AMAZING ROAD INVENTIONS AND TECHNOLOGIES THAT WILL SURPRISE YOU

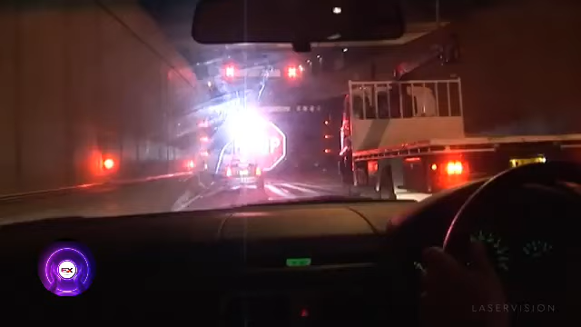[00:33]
sensor at the tunnels entrance checks the vehicle's height if it's too high a mini waterfall activates displaying a large stop sign via laser
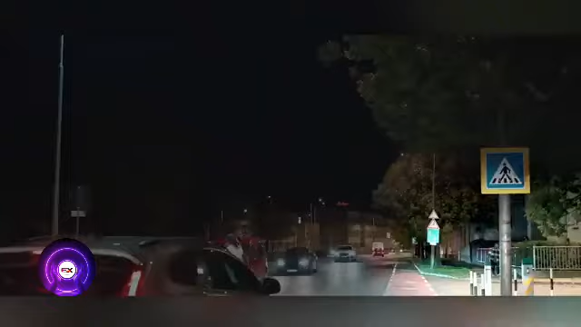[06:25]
pedestrian's feet as an extra precaution it may sound
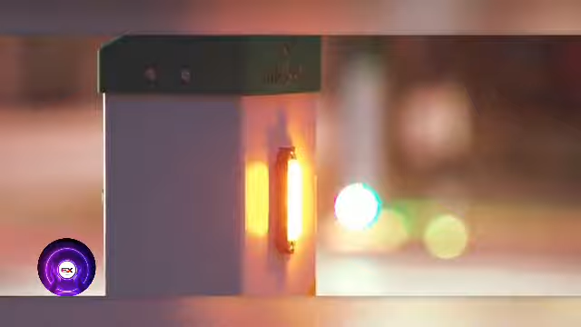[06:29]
simple but the results are impressive in areas equipped with safe x1
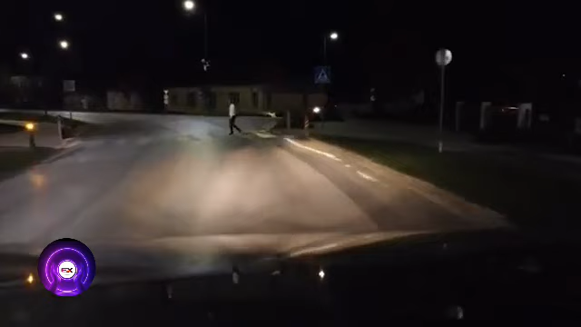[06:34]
pedestrian accidents have been drastically reduced the entire system operates on